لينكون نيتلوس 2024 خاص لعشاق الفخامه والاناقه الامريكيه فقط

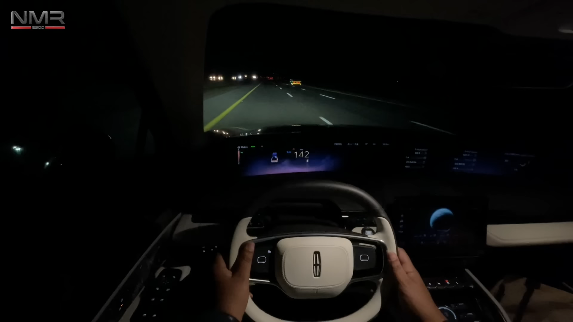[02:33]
سابتين على سرعة الشارع 142 طبعا بعد ما فللت اول ما وردك محطة كم 600 ومدري كم احين عطاني 754 كيلو فبنشوف كم يمشينا على المزيون الشاشة الكبيرة ياغي بتحسنك تسوق سيارة من كوكب بل من الريخ مبدعيا الى الان الامور طيبة كيشي تمام بس خلونا اعطيكم راية انا بعد ما نمشي 200 كيلو تقريبا بس ثبتوا عندكم
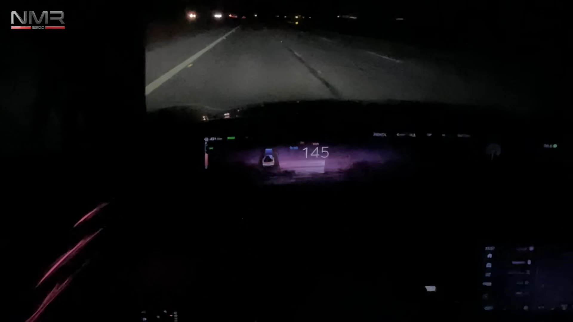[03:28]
اول شي اعطونا راكم بالثيم اعطونا راكم بالثيم اعجبني لطريقة الثيمات الموجودة اللي هلا طبعا قربنا نوصل القسيم باقي مسافة متبقية 430 راح الربع الاول من الفل ونزل قرب للنص
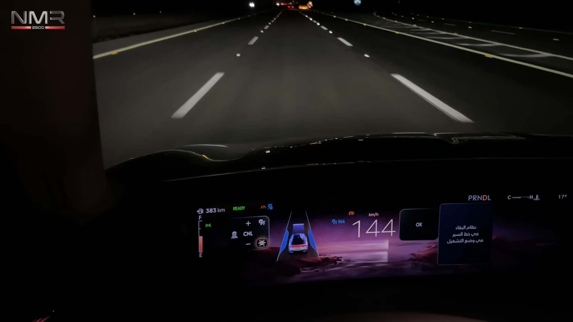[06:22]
لا اعمل تبقى مع المسار انت قد تتحكم بشاشة الوسطية. تبي تفاعلي ولا عادي ولا. عدنت وحسب وش اللي تبي. شباح يصرت سيارة قدامي بيذدي. اذا بلف يسار. بتقدر تختار تفاعلي يرجعك ما يرجعك على حسب مشتريت.
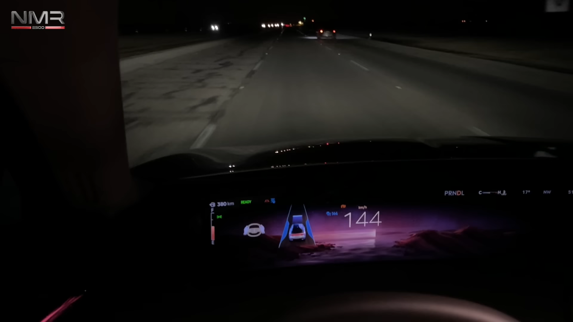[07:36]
اه اربعمية وثلاثين كيلو. مسافة متبقية ثلاثمية ثمانين كيلو. الموتر ما شاء الله تبارك الله من الاخر. والوعد اذا بصلنا حاين. اذن الله عدو بيشوفه كيد انه بيوصلنا. مدامه باقي ثلاثمية ثمانين بيوصلنا براحة الحاين. ان شاء الله. بالله عينك على الاضاع الوحيطية. عينك على الاضاع الوحيطية. تحسة كعن مجرات في السماء.